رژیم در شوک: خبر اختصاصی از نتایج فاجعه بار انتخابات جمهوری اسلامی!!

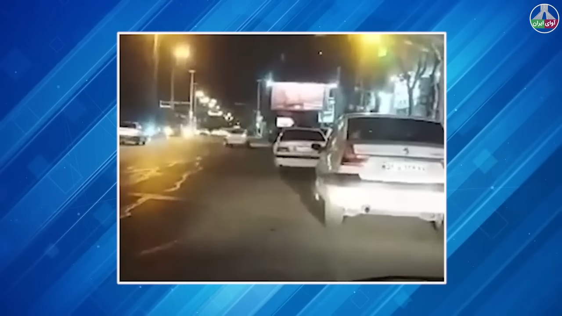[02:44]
اینجا بولوار دانش آموز چار رفت تیر چراخ سبزه این هم مسجدش تا کر بشه چشم حسود نتونه ببینه